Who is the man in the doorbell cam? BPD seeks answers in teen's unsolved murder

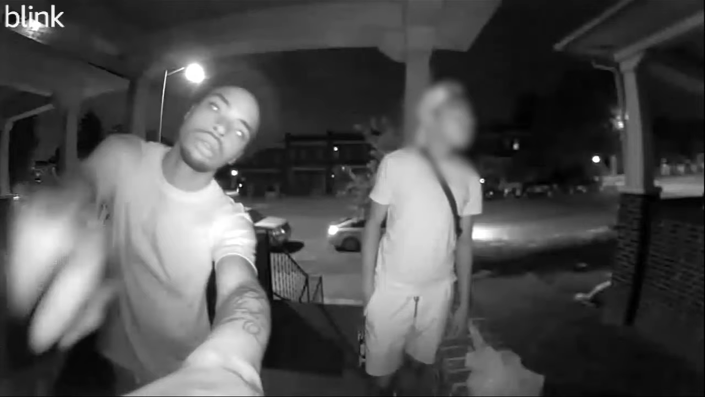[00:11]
Baltimore Police Department homicide detectives need your help. Newly released video from a neighborhood doorbell camera captures a male Baltimore police say they need help identifying in connection to the murder of 19-year-old Brandon Faison.
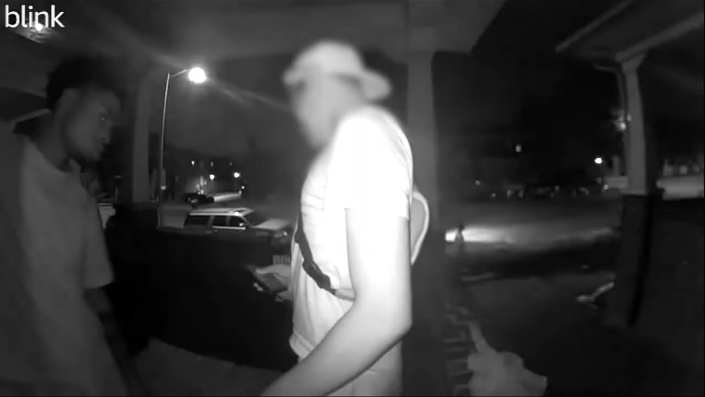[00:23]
Metro Crimestoppers posting the late teen's picture with an $8,000 reward.